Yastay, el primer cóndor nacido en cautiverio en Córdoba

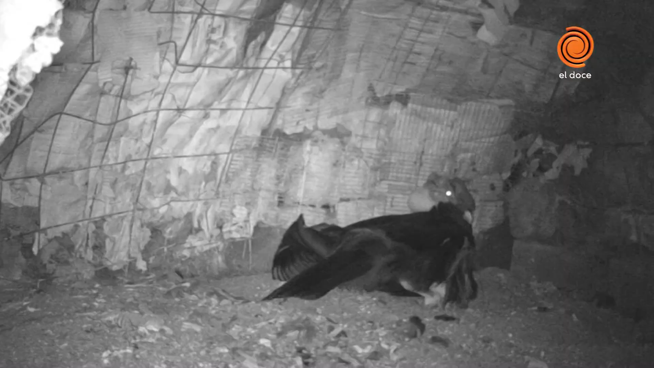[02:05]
Ahí está el papá con su cresta y el huevo siempre cuidándolo. La cámara de Lucila Castro.
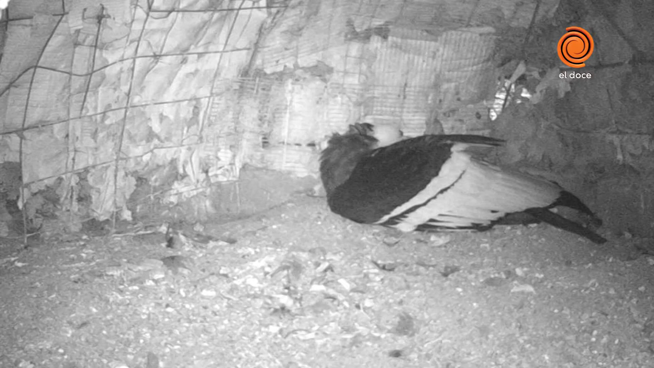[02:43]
Esta ya fue la última noche del 22 al 23 y esto fue el sábado, 7.40 de la mañana, fíjense. Con la pata izquierda,
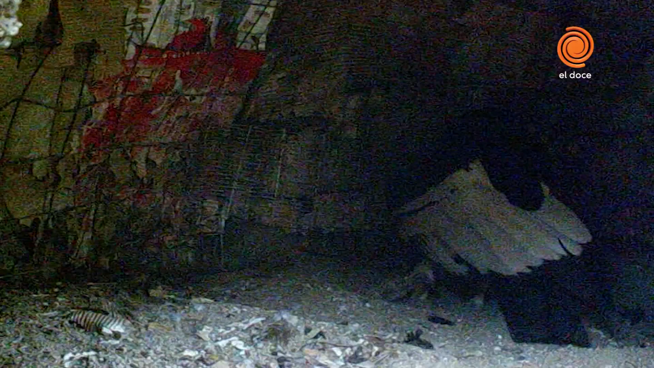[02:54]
el padre rompe definitivamente el huevo y ahí está dando nacimiento a su hijo.
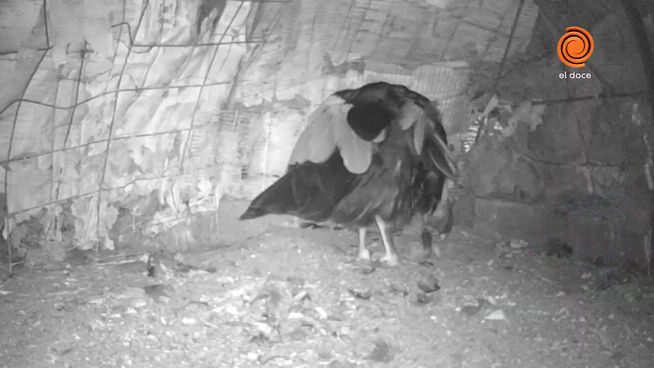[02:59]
Después se lo comen a ese huevo, que es parte del alimento y el ciclo.